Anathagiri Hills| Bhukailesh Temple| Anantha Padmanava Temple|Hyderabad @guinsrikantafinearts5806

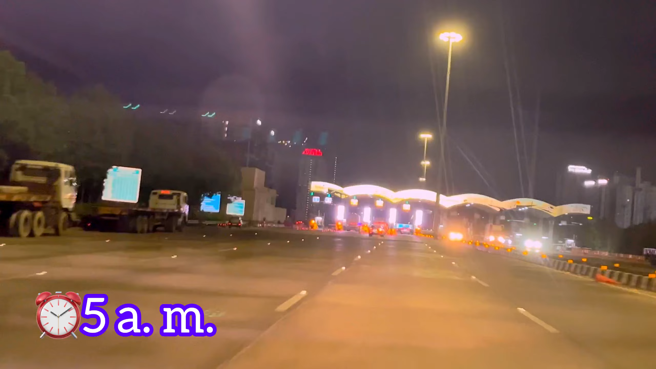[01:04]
in the morning from high-tech city Hyderabad. We hit the ORR and turned towards Vikarabad road.